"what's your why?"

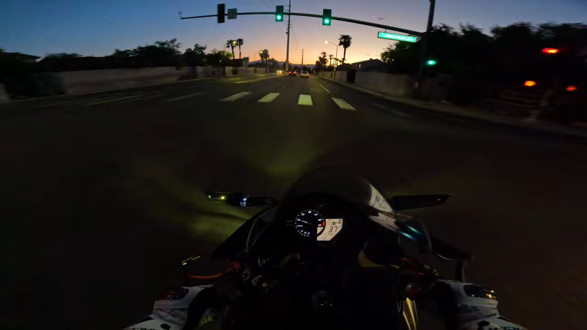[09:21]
These two are racing up here. Oh hell no, bruh. What the fuck is this ghetto ass shit right here? Dog. Oh hell no. Dude, Vegas is so good. Oh, I swear to god it is.
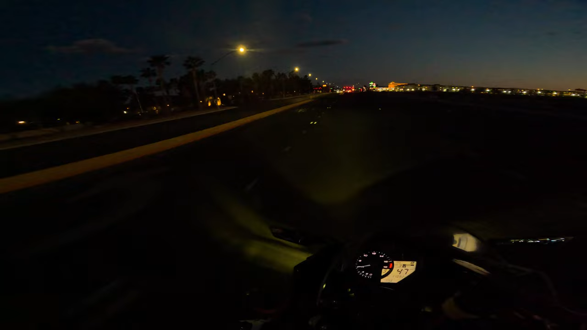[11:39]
I love the look of the casinos at nighttime, though.
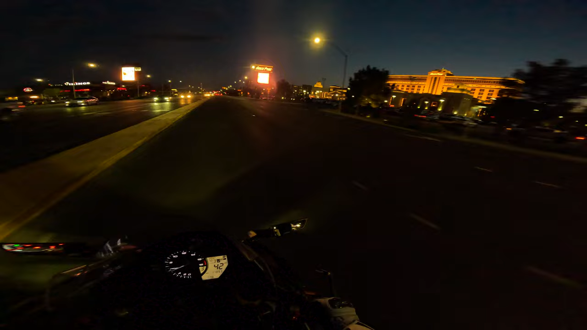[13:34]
Man, what the hell is that? Bro sleeping behind the wheel.